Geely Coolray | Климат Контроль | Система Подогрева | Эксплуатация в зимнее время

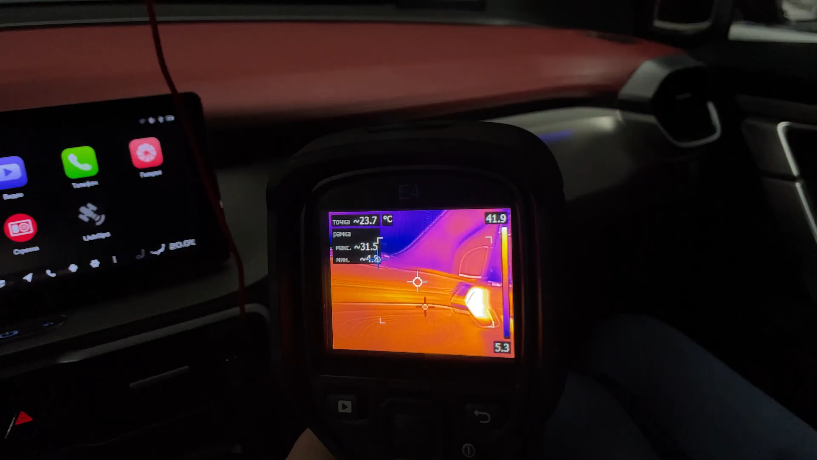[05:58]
On screen: spot 23.7°C
если посмотреть через тепловизор То вот
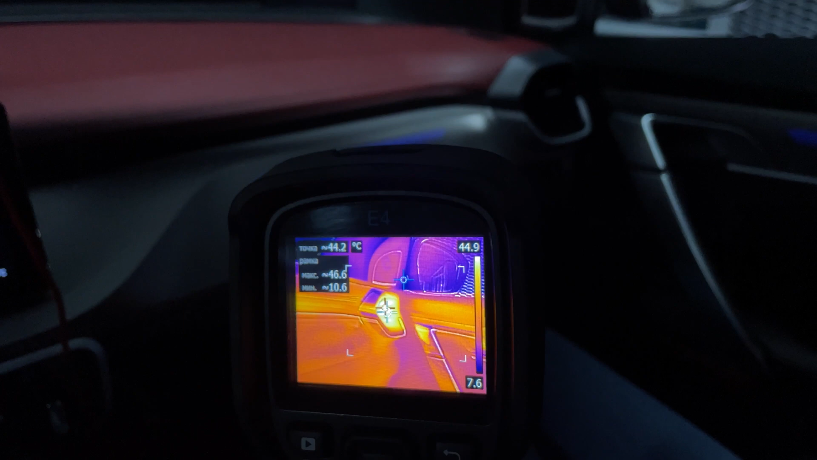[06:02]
On screen: spot 44.2°C
конкретно здесь С дефлекторов дует Ровно так же
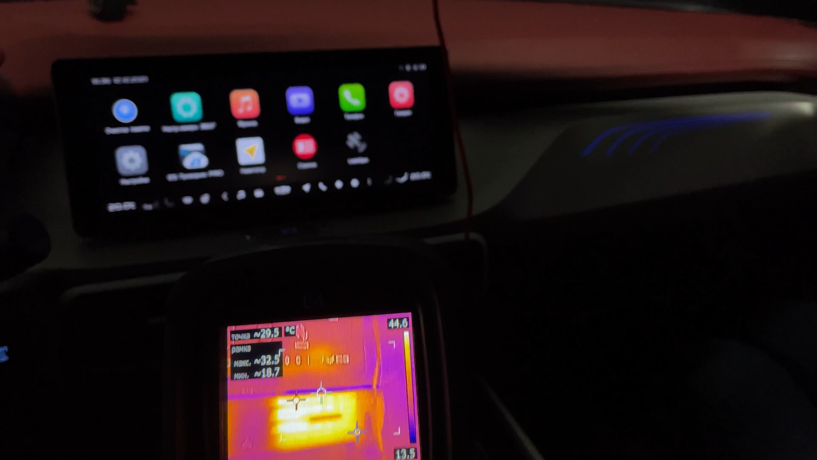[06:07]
С этих дефлекторов дует Ровно так же 46 градусов С этих
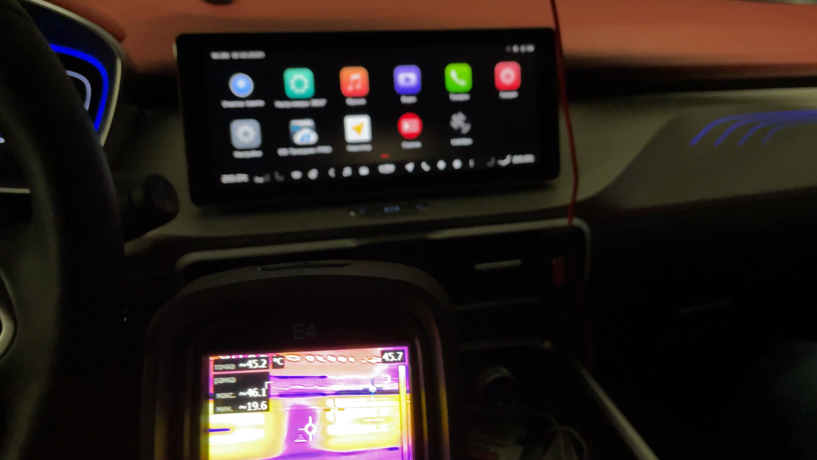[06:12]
С участков
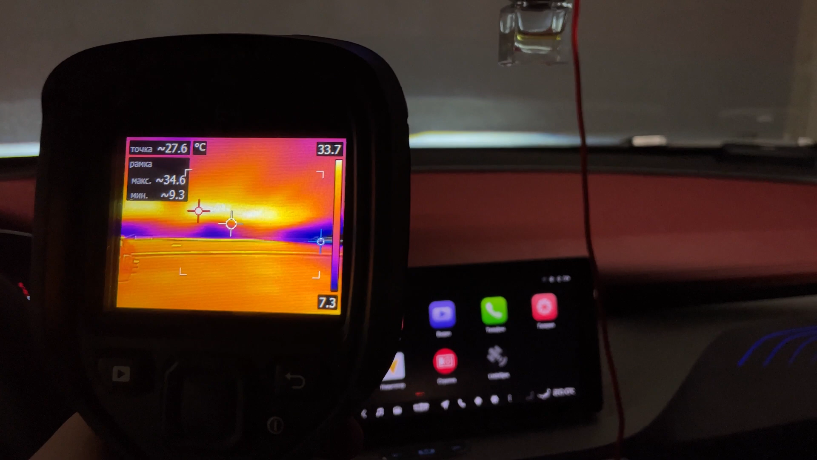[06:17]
On screen: spot 27.6°C, max 34.6°C, min 9.3°C, scale top 33.7°C, scale bottom 7.3°C
Лобового Ну, не так сильно Но тоже,
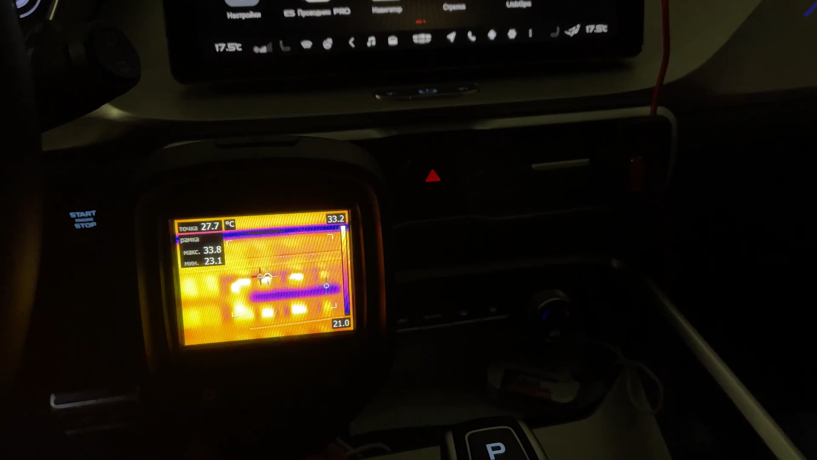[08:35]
On screen: spot 27.7°C
данный момент У нас температура Поверхности 34 градуса Точка Которая показывает 27 градусов
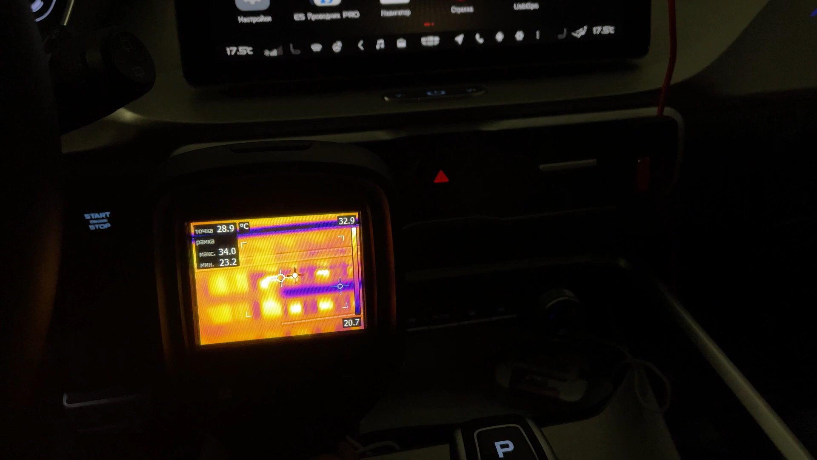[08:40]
On screen: spot 28.9°C, max 34.0°C, min 23.2°C, scale top 32.9°C, scale bottom 20.7°C
С этих частей То же самое
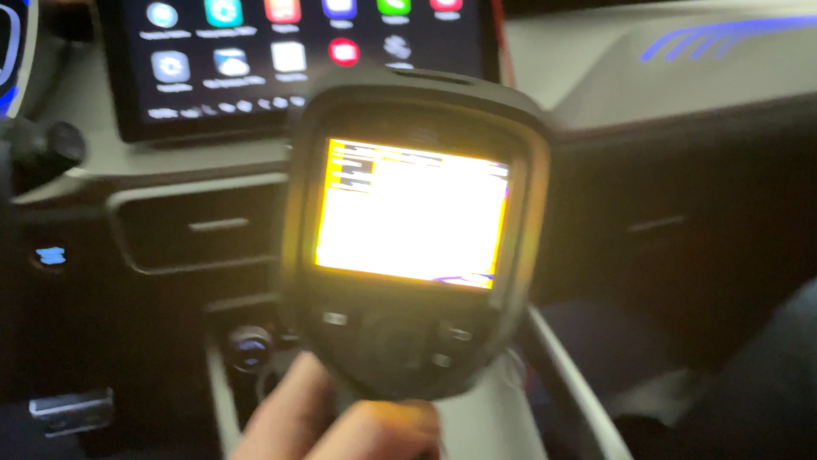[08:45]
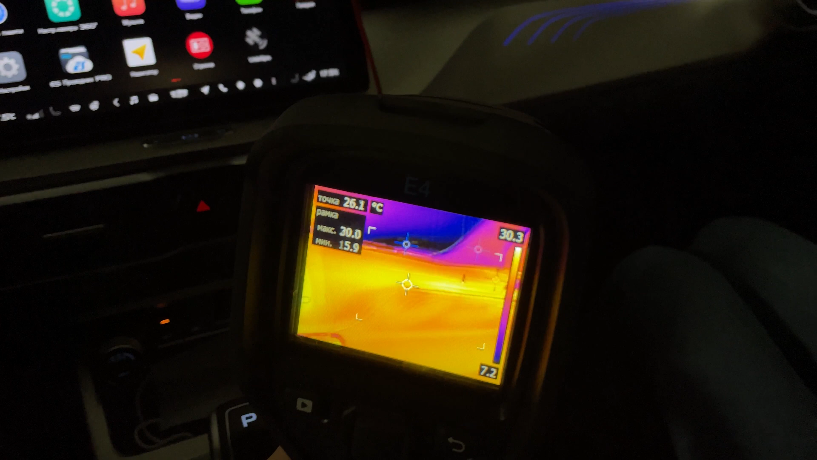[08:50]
On screen: spot 26.1°C
Оттуда у нас Получается 32 Максимальная точка 32 градуса